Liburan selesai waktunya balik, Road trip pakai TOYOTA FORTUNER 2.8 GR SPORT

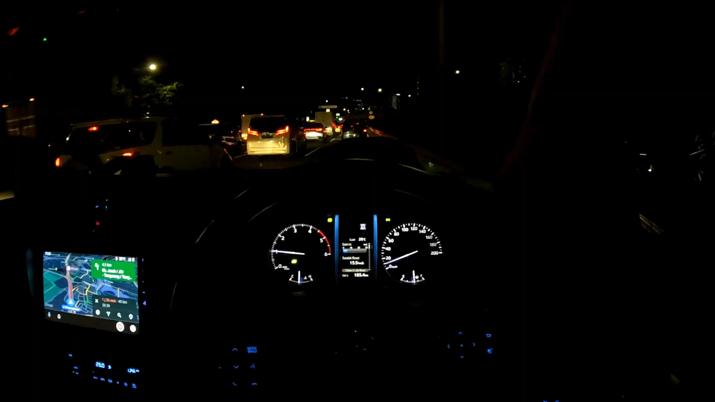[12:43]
Oke rekan-rekan, sekarang kita sudah sampai di tol dalam kota ya. Setelah tadi kita melewati tol Jagorawi, kemudian tol Jakarta Cikampek, dan ternyata macet ya rekan-rekan ya. Tapi memang sudah bisa dilihat dari tadi memang macet, makanya tadi kita jalannya juga nggak kenceng-kenceng, kita santai saja karena udah tahu di sini mau macet.
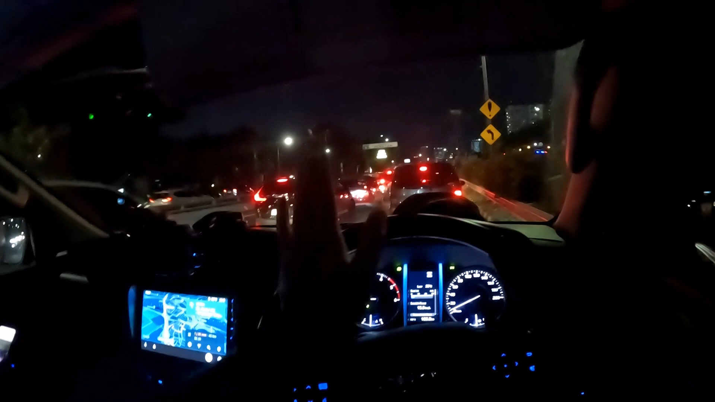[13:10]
Kalau kita lihat di map memang merah ya rekan-rekan ya, ini menuju ke arah Tomang.